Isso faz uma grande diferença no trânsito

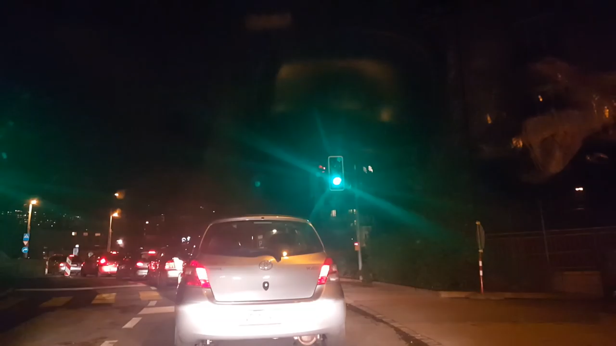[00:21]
O quão interessante é a diferença no trânsito de outros lugares que a gente vê Aqui tem uma obra, certo? A via que vem lá de cima, ela é preferencial, a que cruza ali Então vem carro dos dois lados, certo?
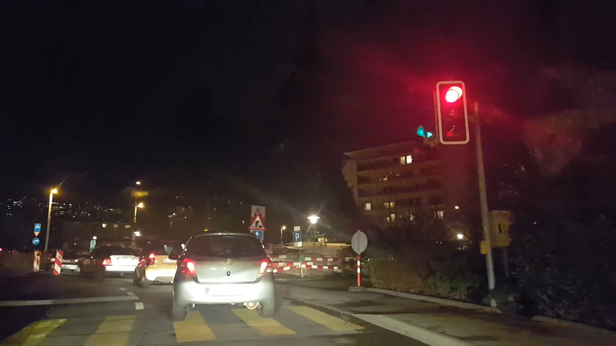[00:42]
Ou seja, essa via que eu tô agora aqui, onde vocês vão ver na frente ali A placa, ela dá preferência pra via de lá Mas vocês reparem que a educação é tão grande Que funciona da seguinte forma Vai um carro daqui, um de lá, um daqui, um de lá, um daqui, um de lá É incrível, cara, parece combinado De tão certo que dá
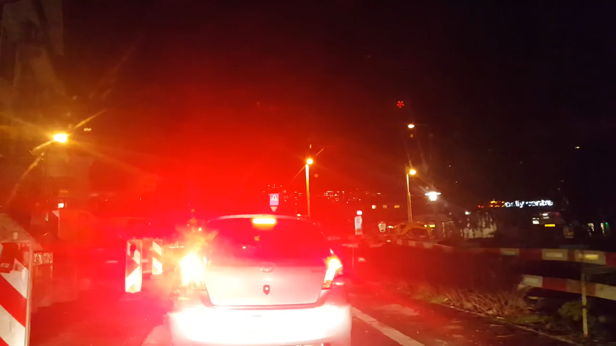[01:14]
Vocês notam, passa um carro da via de lá Depois o cara lá para pra entrar um daqui E assim vai Passa um de lá,
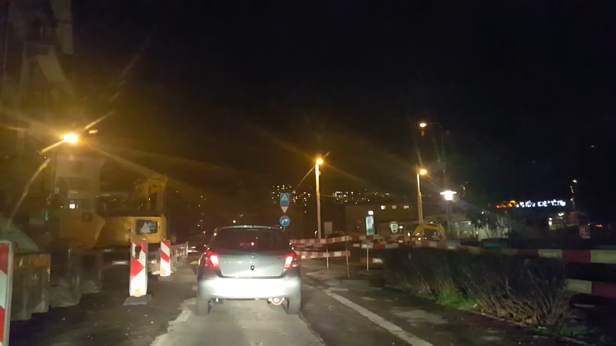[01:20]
um daqui para pra entrar um de lá Cara, você imagina se você fosse no Brasil? Não, qualquer lugar Eu não sei, eu nunca vi isso Mas no Brasil O cara, é rara a exceção que o cara vai te dar a vez ali, velho Infelizmente, olha Você que tá no trânsito, você que dirige aí Você já viu isso, ó Tá vendo a placa ali, né, em cima Preferencial